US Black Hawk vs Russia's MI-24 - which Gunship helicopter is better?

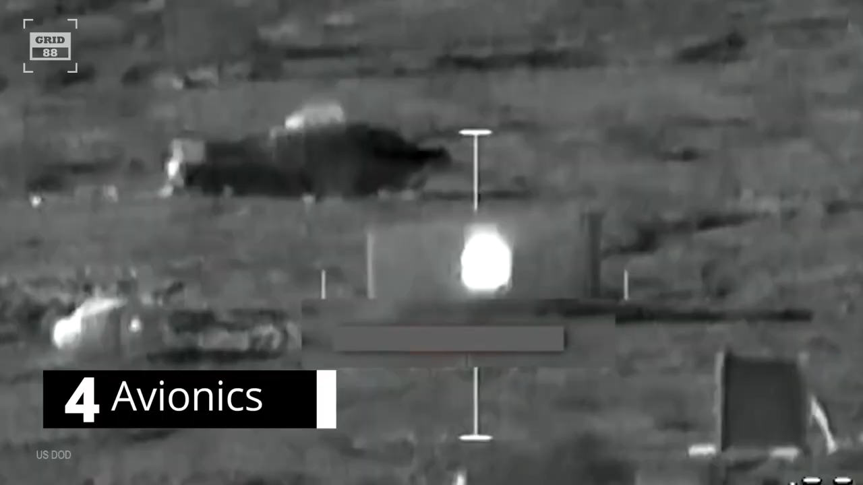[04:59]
system calculates the range and the ballistics required for gunners to hit targets from standoff
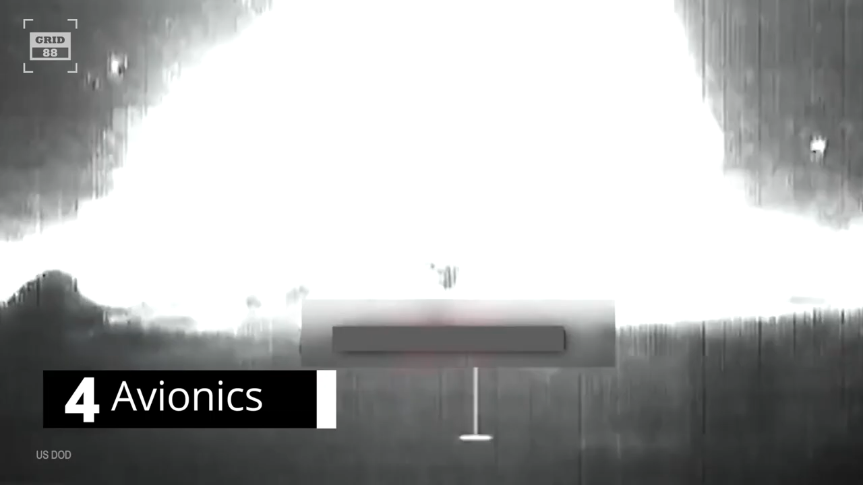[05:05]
distances during day or
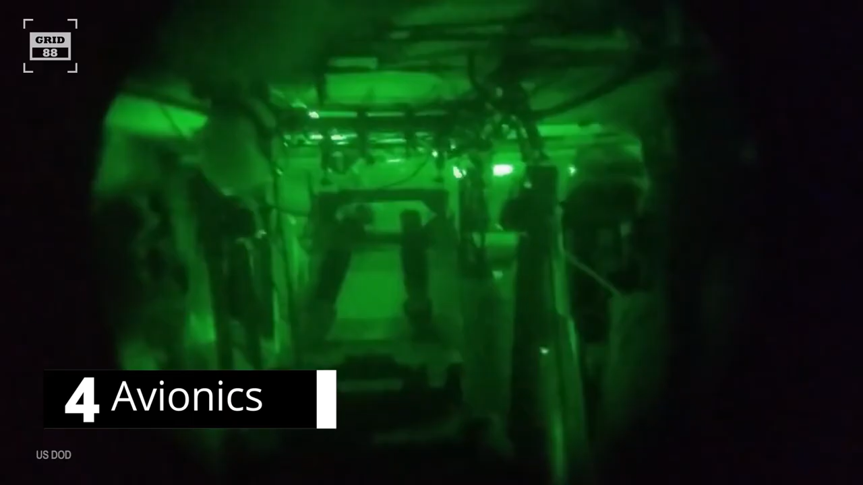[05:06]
night missions the helo is outfitted with a night vision helmet